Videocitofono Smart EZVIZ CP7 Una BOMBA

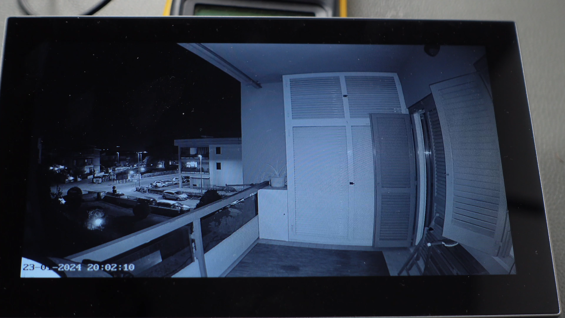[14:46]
è arrivato il buio e come possiamo vedere comunque la qualità devo dire che è veramente molto molto buona